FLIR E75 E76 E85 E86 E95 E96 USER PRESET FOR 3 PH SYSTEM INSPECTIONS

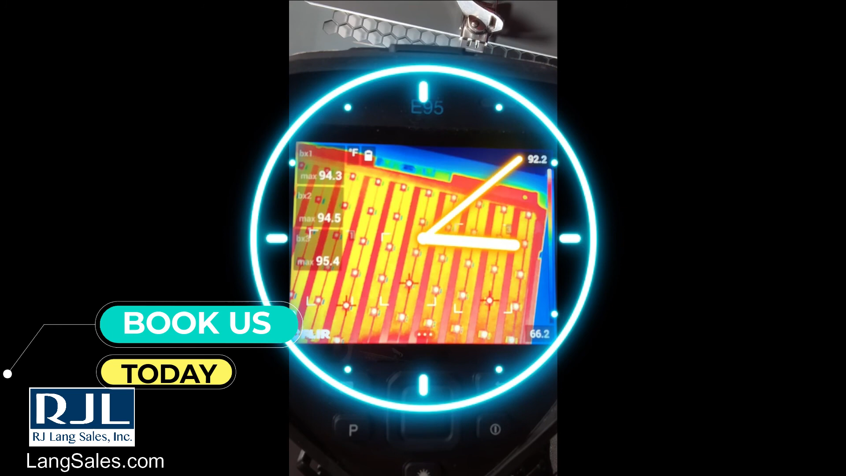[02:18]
auto hotspot and now you can check and do comparative analysis very quickly.